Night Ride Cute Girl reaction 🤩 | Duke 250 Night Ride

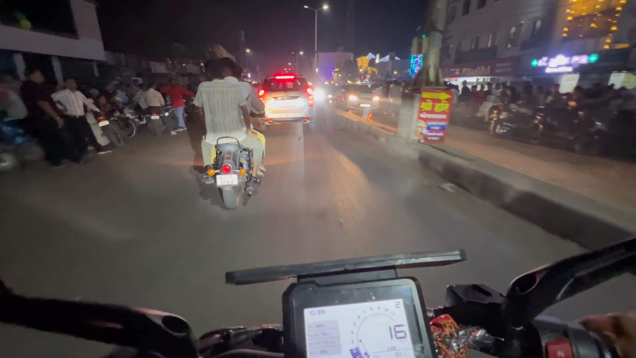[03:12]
इससे अच्छा तो अभी क्या थोड़ा हो जाते हैं और आपको दिखाते हैं कि अभी राइडिंग कैसा रहता है। तो मेरे को लग रहा है थोड़ा अच्छे से स्टार्ट हुआ नहीं, इधर से आप कॉरिंग नहीं ज़्यादा आ रही है कार,
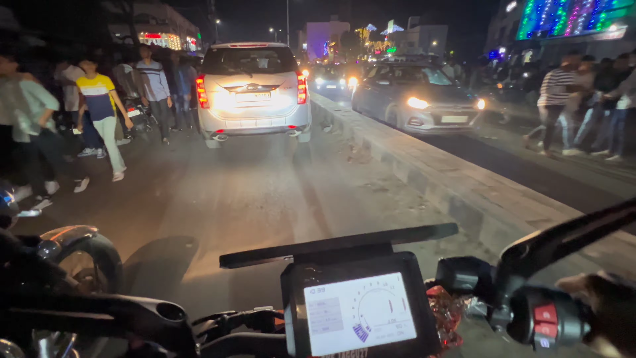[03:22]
इधर से जा रहे थे लोग क्रॉस कर रहे होंगे लोग वही आ रहे हैं, इसीलिए चक्का जाम हो चुका है पूरा।